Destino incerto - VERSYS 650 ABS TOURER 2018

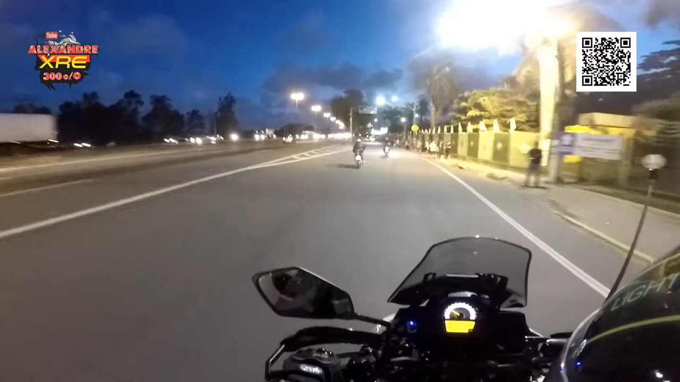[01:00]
Nova moto do canal. Aí você entenderá. Aqui à direita é a Ceasa. Ó, aqui é a área só de orgânicos. Acho que esse cara pegou errado. Pegava na Recife aqui. Ali é a Ceasa. É o acesso da Ceasa.
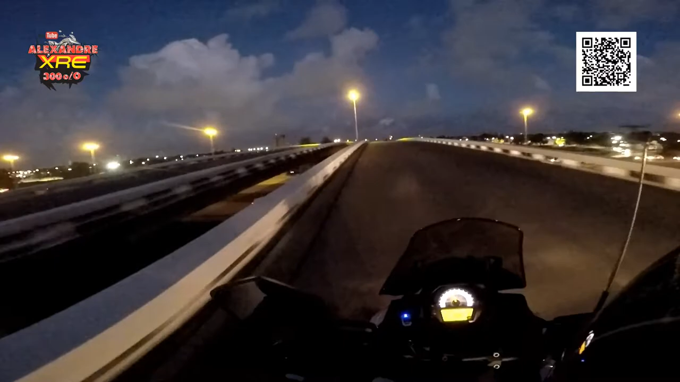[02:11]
E a vista aí é de Recife, iluminada. E deve ser a frente, né? A iluminação que você vê deve ser o bairro de já de São Paulo, Estância e Redondezas. Olha o trânsito ali no contrafluxo da Avenida Recife.
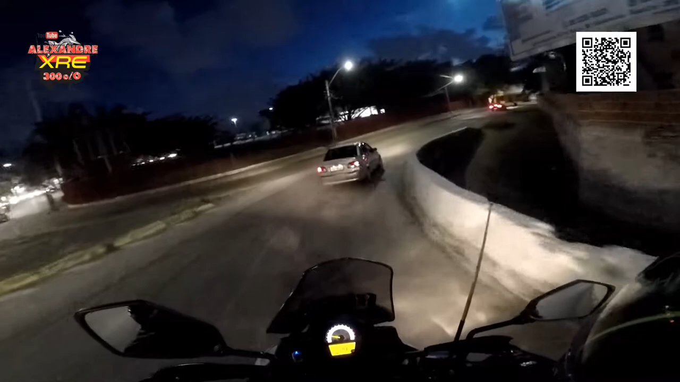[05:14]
Avenida São Miguel, que é a continuação da José Rufino.
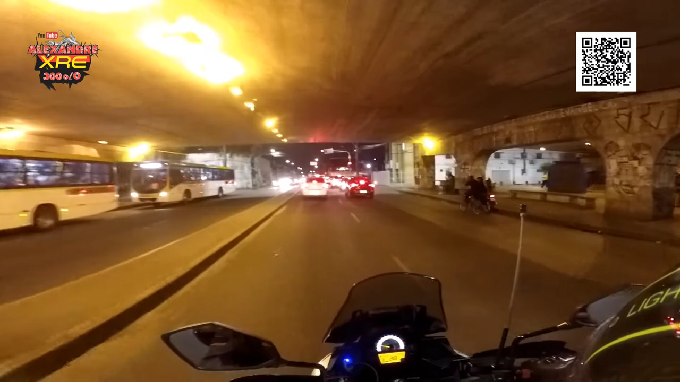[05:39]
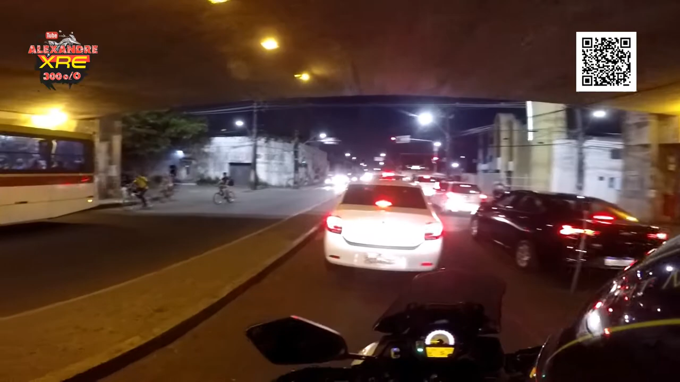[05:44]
E, se eu não me engano, é a rodovia PE-07. Aqui eu acho que a gente vai pegar trânsito, viu? Muito trânsito. Vamos ver se tem espaço pra gente passar aqui.